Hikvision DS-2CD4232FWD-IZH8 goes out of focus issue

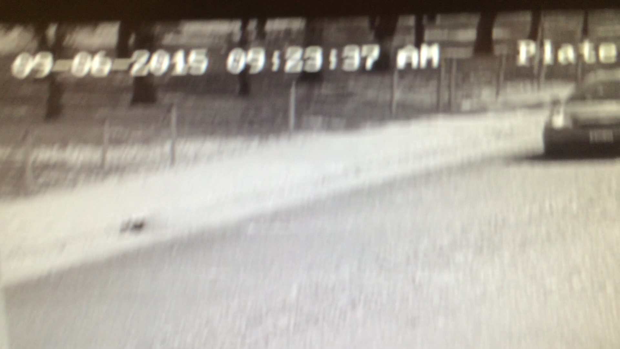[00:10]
here they're both in playback mode this westbound camera is currently in focus same with the
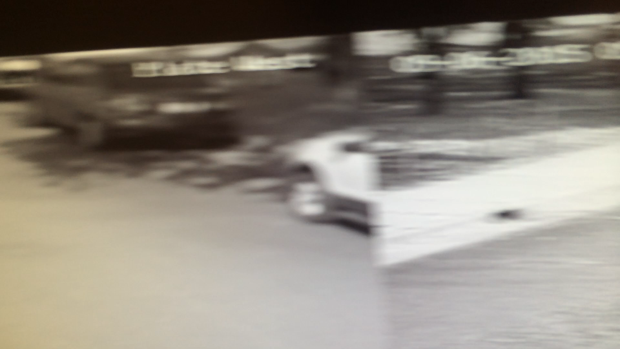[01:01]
there's we put up the west camera first and powered it on first okay now that one just changed over at 931 to the unfocused mode I don't know what's going on but there's something weird
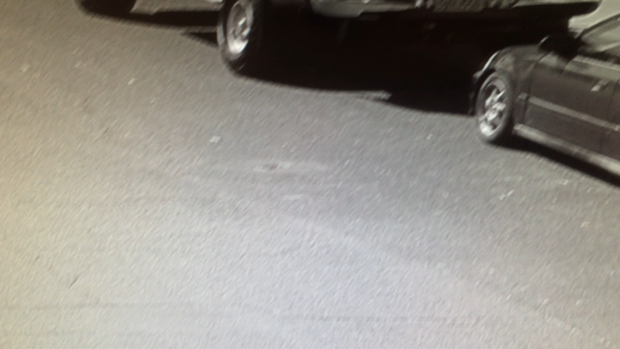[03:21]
is I see in focus you can see license plate numbers really clearly